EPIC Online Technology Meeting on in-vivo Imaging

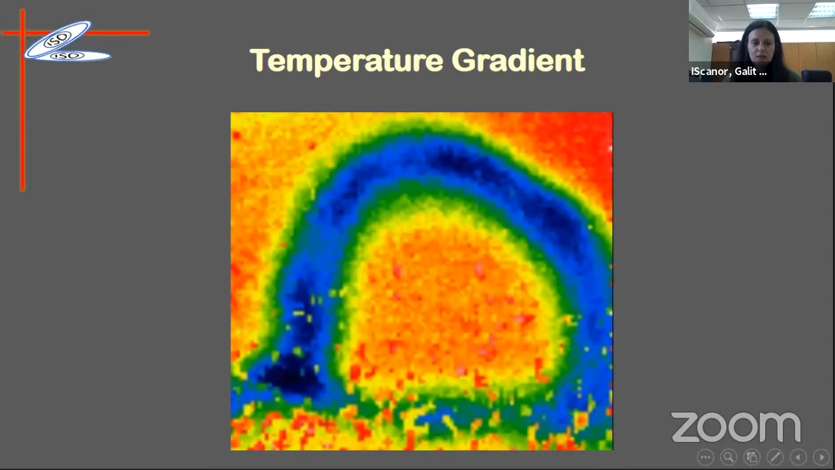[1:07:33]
Can you hear me? Okay. The fourth technology is actually temperature gradient. We have a cold ring around the lesion, and we can follow the temperature gradient to determine whether there are changes in the local blood flow. If there is an increased blood flow, we can actually see the gradient is actually faster, and the change in the blood the change in the temperature is actually faster.
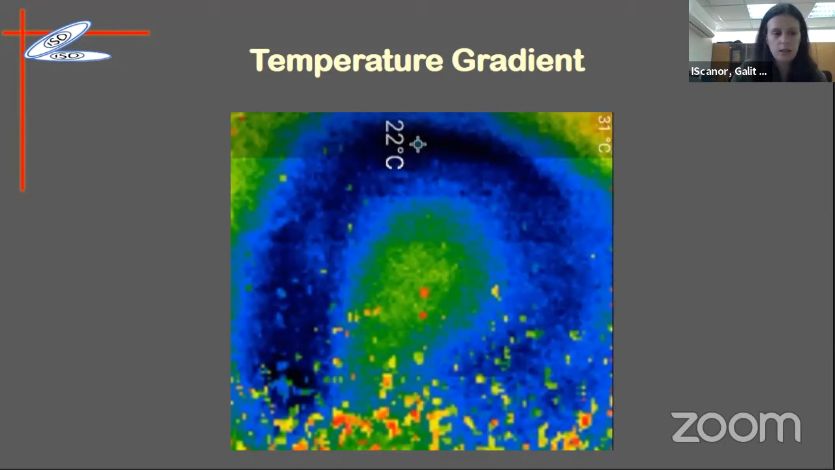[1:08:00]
On screen: spot 22°C
Our challenges first to determine it's something that related to